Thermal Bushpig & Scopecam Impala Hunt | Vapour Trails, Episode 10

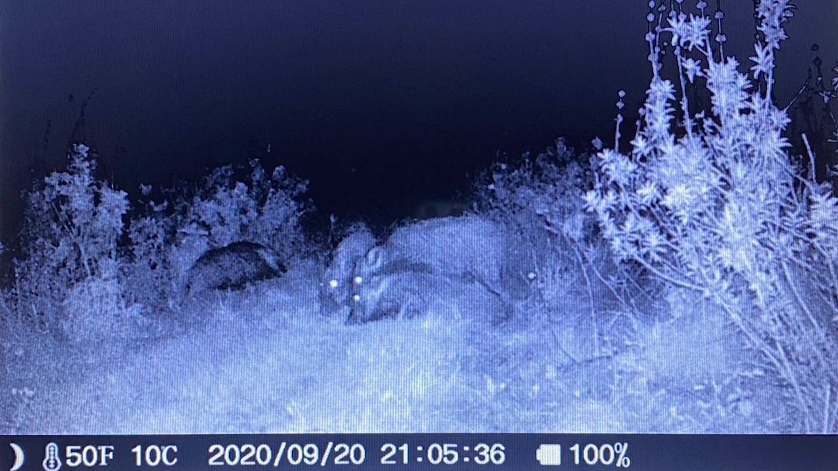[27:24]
He was sending me pictures from the trail cam weeks in advance before our hunt saying, okay, Matt, they're coming in. He had everything planned so well. And that is part of the fun in bush pig hunting is that it is very difficult. They call it a poor man's leopard because as with the leopard, they are everywhere, but you just don't see them.
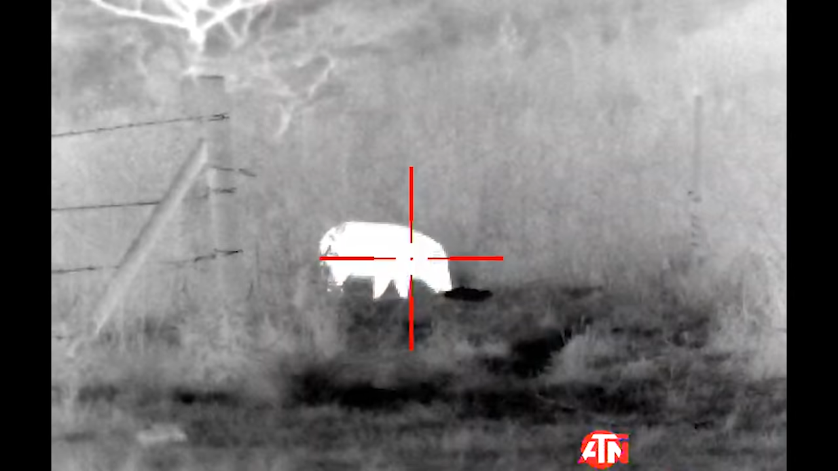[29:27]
And the next thing I know, I see that heat source in the thermal coming into view, and my heart started beating.
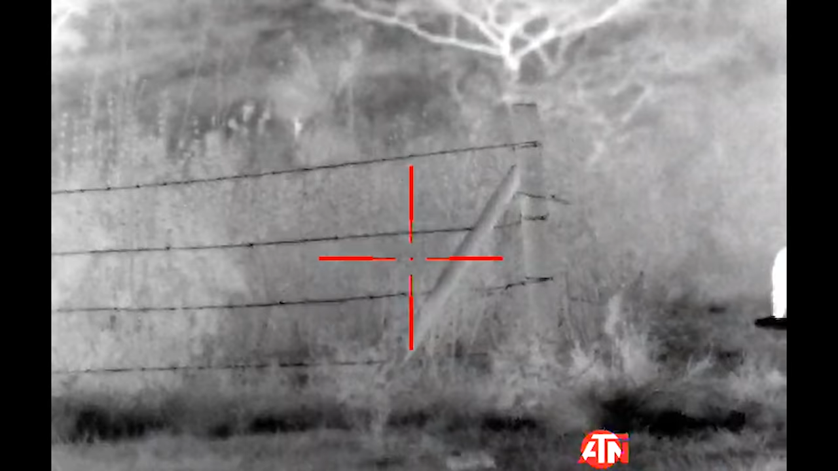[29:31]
Nothing can prepare you for the adrenaline of having that pig come in.
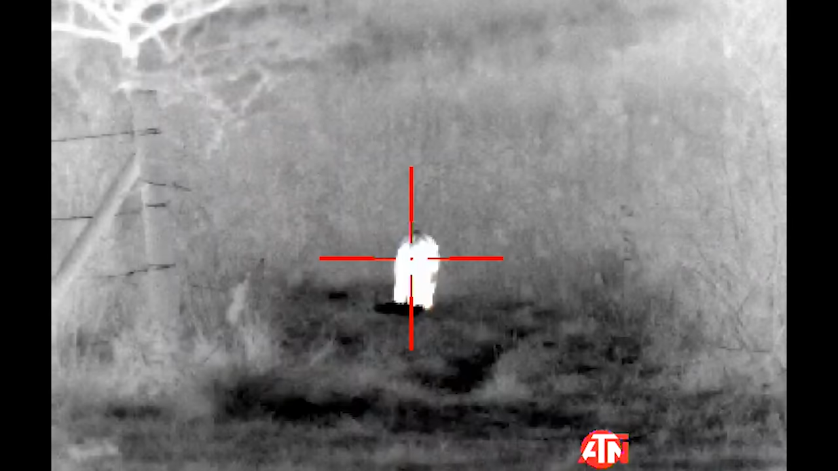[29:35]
And that's one of the excitements of it. You talk about buck fever, pig fever is something very special as well.
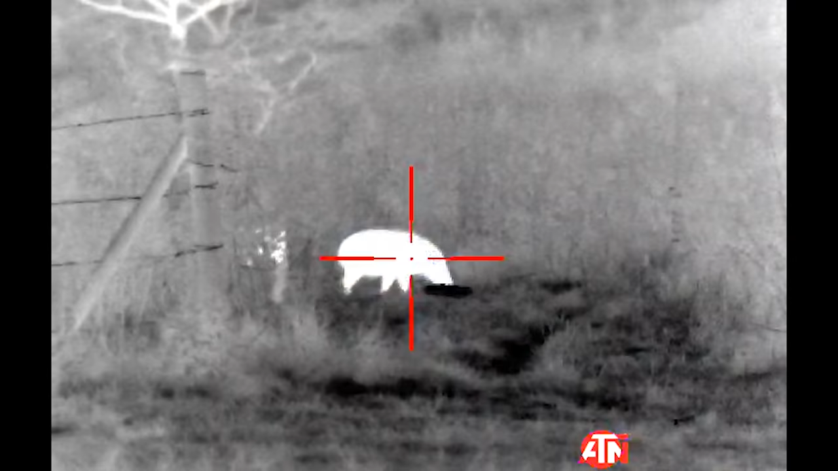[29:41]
I obviously wanted to go for the big boar.
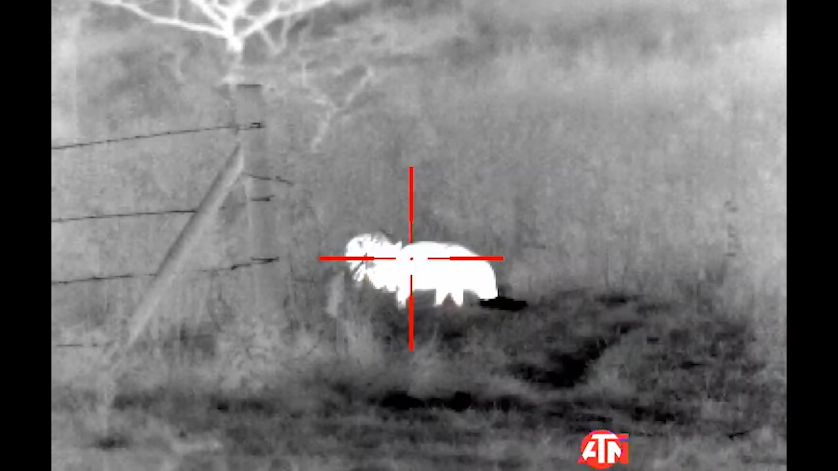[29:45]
I knew that I may not get more than one shot as an opportunity. So I wanted to go for the big boar.
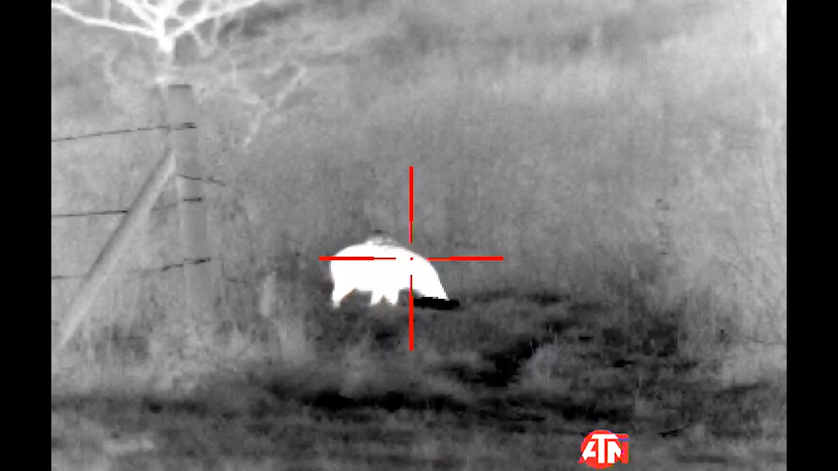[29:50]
And I couldn't make out much detail on the on the thermal.
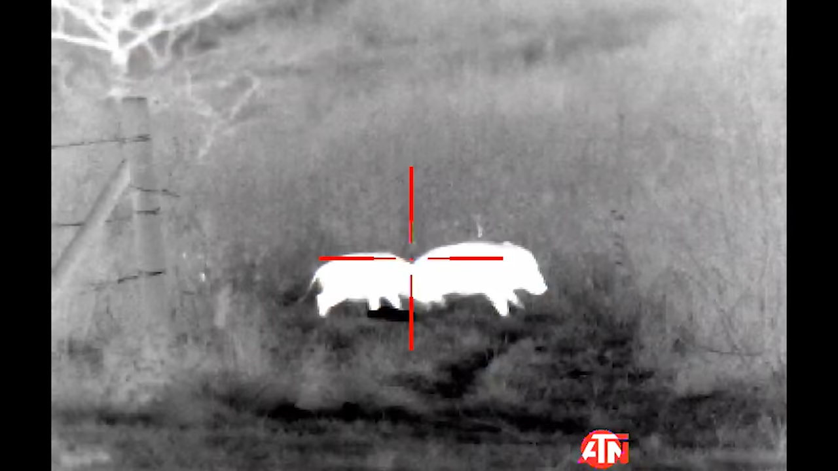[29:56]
I could just see the outline of the animal. One thing I looked at was size. But the other thing I looked at was the shape of the animal's face. The boar had these big ears that curled back, these sharp ears. You could see those warts on its face. You could tell it was a monster.
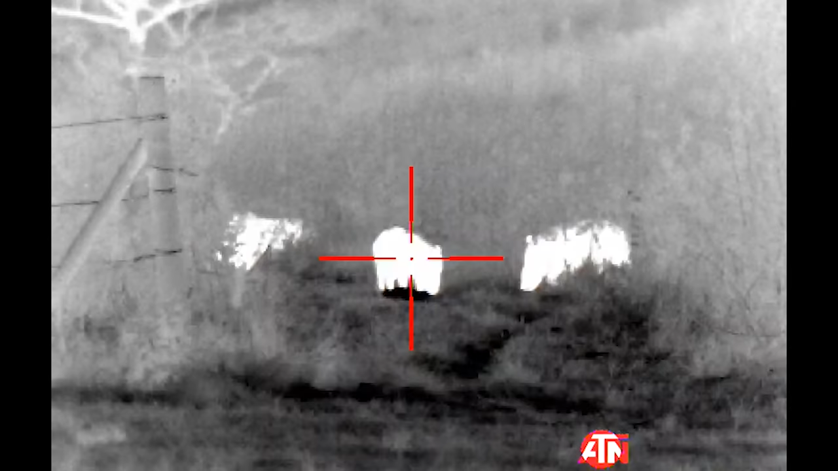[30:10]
And after probably 30 or 40 seconds of actually just waiting
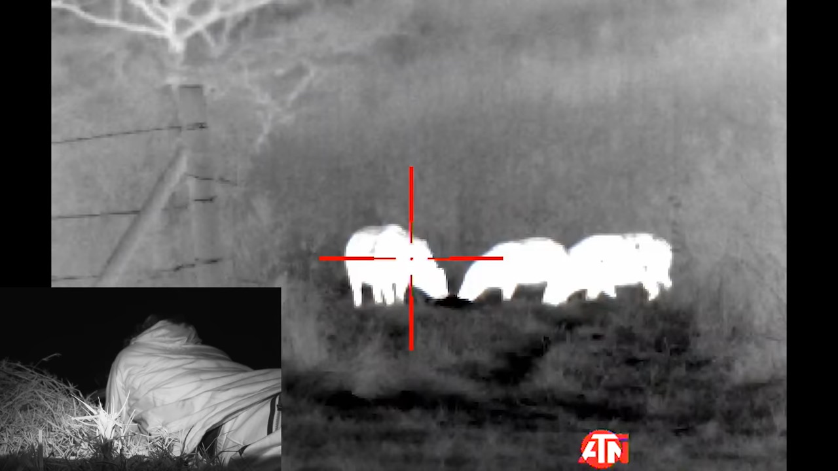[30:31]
He went straight down. And it almost took me a moment to realize, oh wow, okay, that some of them are staying around. So I put another one in the chamber and took another shot
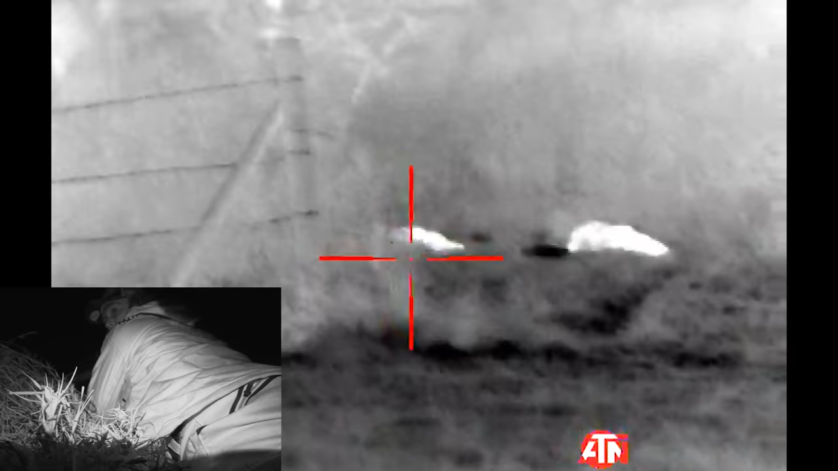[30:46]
at a smaller one knowing that the smaller one would probably be the tastier of the two.
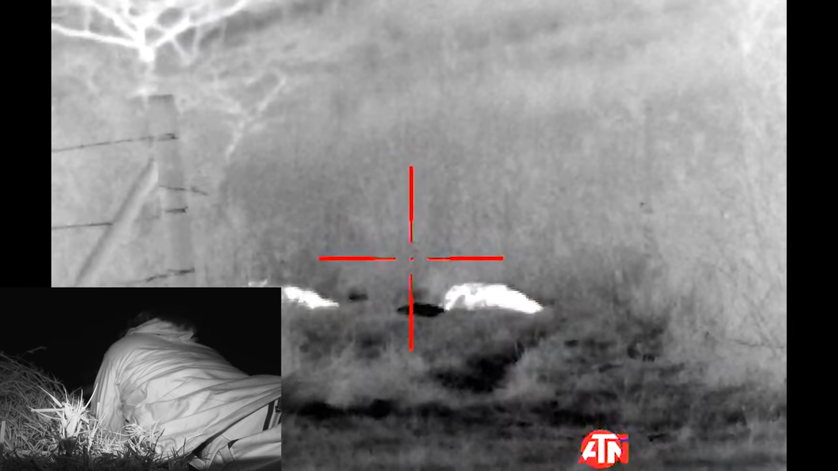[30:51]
And that was that. Oh my word. That happened so quickly. I can feel I'm starting to shake now.
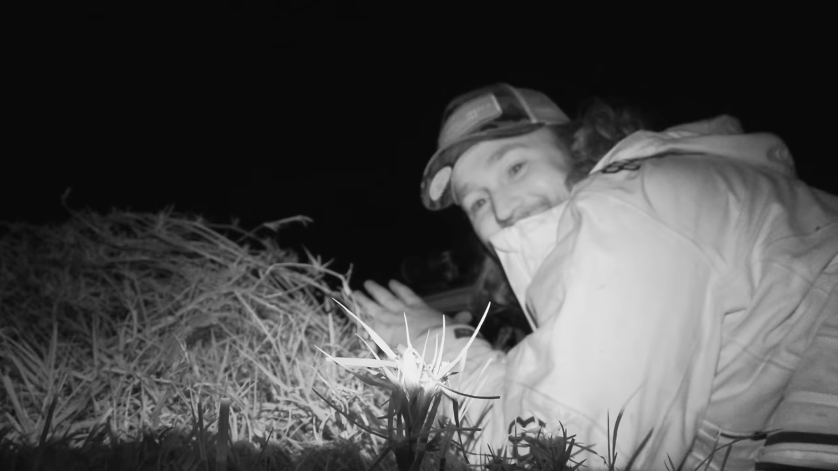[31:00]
So the first one came in basically, you know, we saw the trail cam footage showing that they've come in about quarter past seven. It's probably about 10 past seven, quarter past seven now. And they came in like exactly like clockwork. Um, yeah, there were probably about four or five pigs there. And I could actually see the big board that we saw on camera. So I took my time, waited for a pretty good angle,
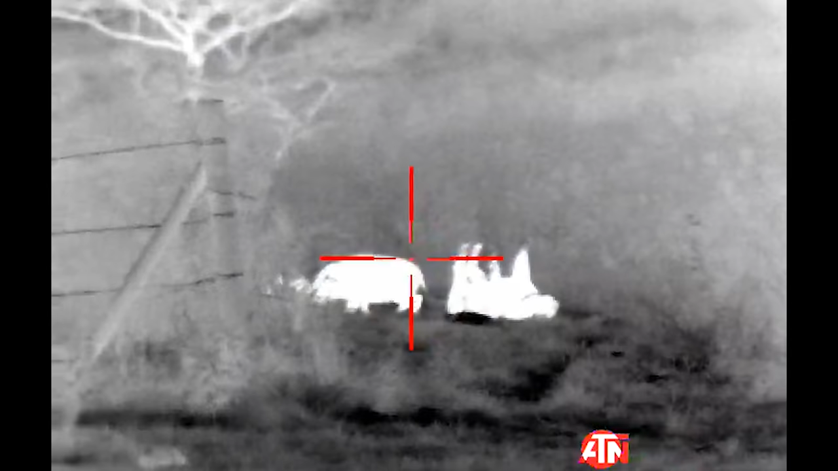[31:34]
took a headshot, reloaded quickly, got an opportunity on another one. Two headshots, two pigs down. And this is probably my favorite kind of hunting.
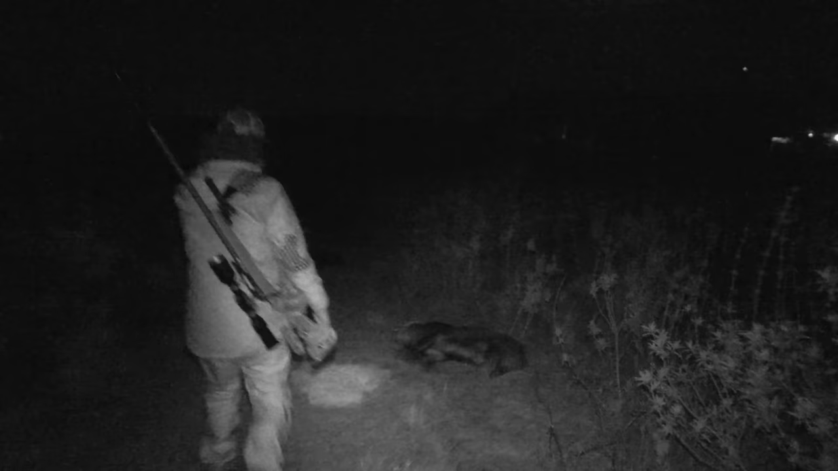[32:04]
So here's the first one. Big boar. Lovely. Lovely, lovely boar. Awesome. You can see the baits right down here.
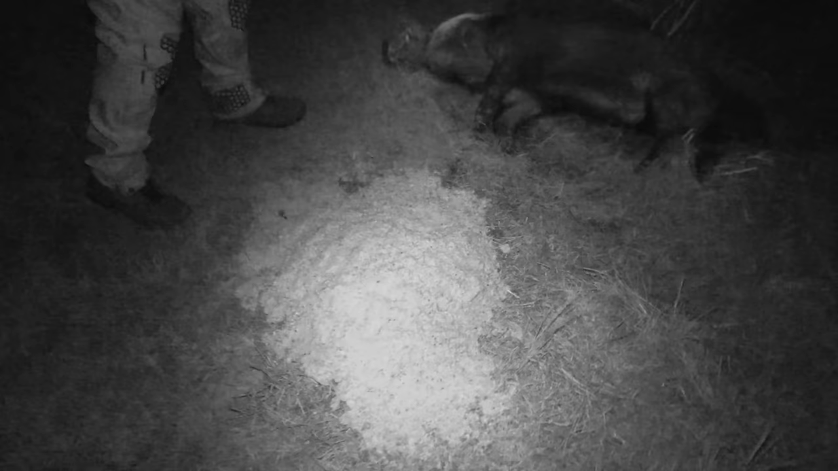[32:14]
So, awesome to get that one down. I'm glad I did get the boar. It's hard to tell through the thermal without seeing the detail. But I saw the shape over here. Awesome, awesome boar.
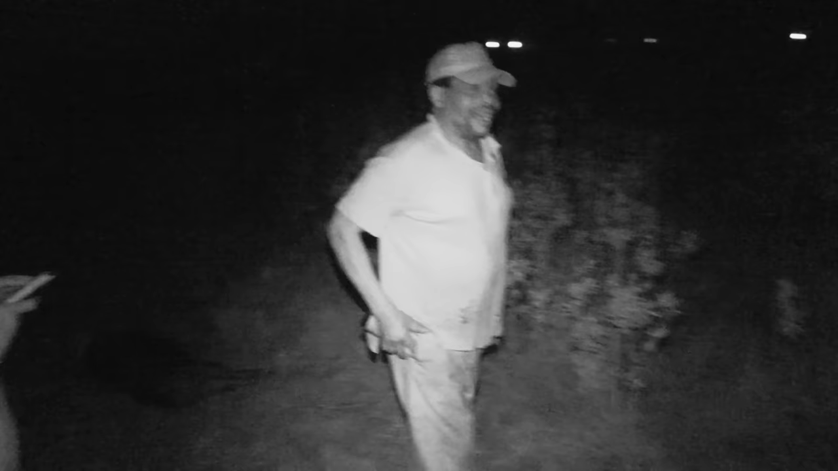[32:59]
You know, these are the guys that had been preparing for this for a long time.
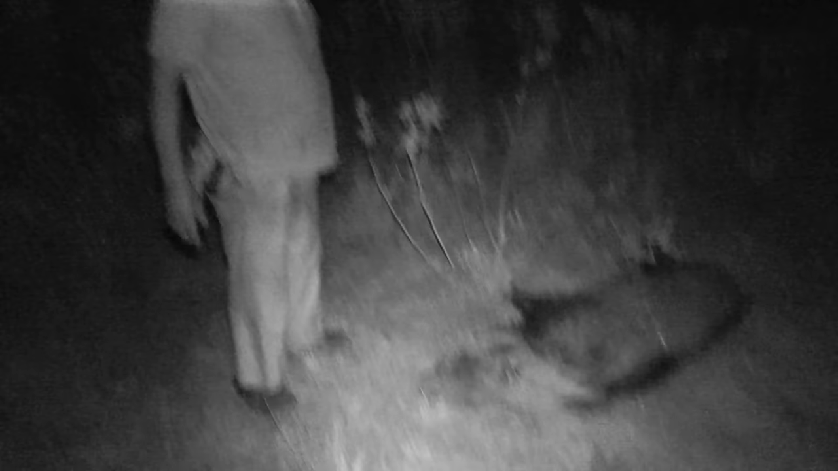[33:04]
I think they were excited to see that their plan worked, but also a little bit blown away by the size of that boar.